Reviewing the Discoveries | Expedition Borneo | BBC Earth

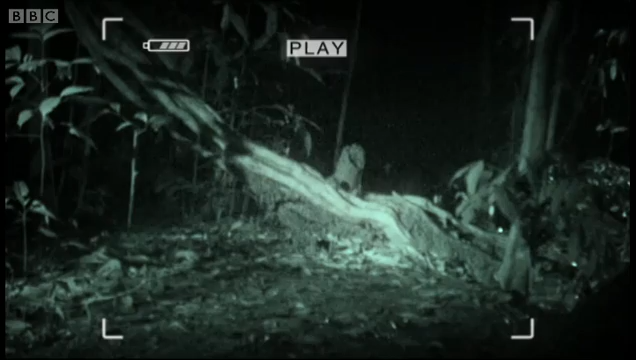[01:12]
Very nice, but we don't want that. Another rat. He scrolls further and further through the tape, and it reveals absolutely nothing.
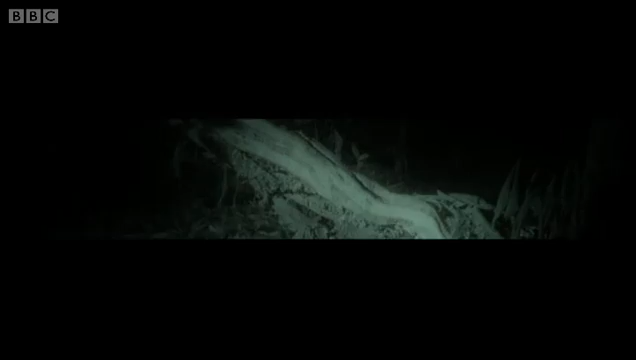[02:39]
At first, just another forest rat. But then a bearded pig, snouting for roots and worms.
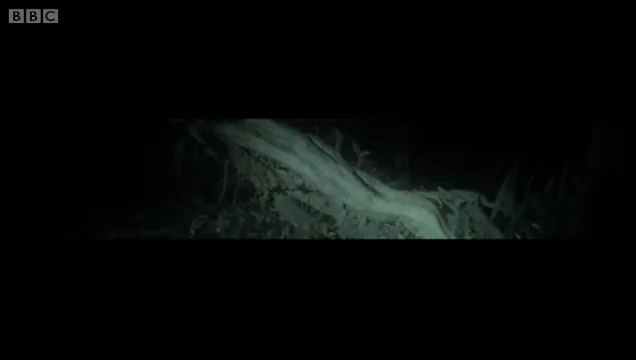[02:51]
And at midnight, the camera captures one of the strangest animals in Borneo. The Tangalung. The Tangalung. Neither a cat nor a dog.
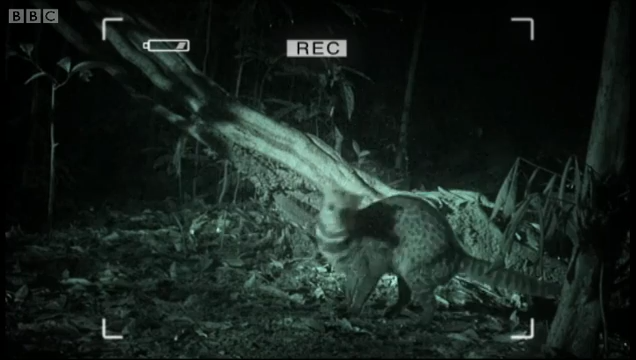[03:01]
But a unique type of carnivore that lives only in the jungle.
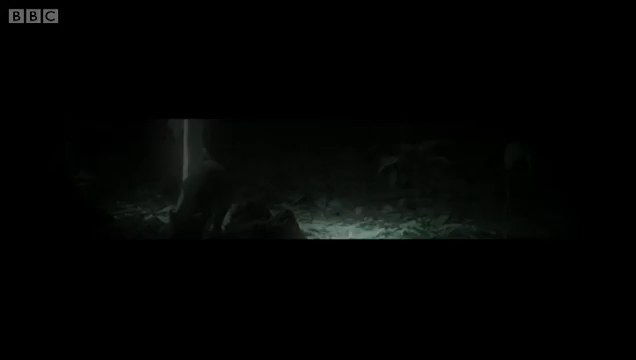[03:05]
It's an impressive last minute addition to the list of animals that live in the Imbak Canyon.